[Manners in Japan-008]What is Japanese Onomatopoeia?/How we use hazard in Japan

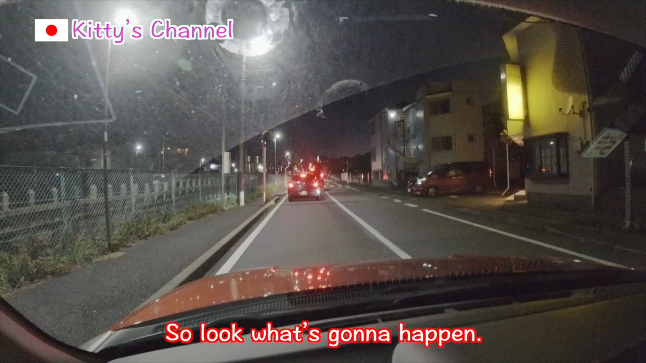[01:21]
So, look what's gonna happen. We're gonna let this car in and let's see his reaction, okay? If he gives us hazard a thank you or not. Yes, he did it!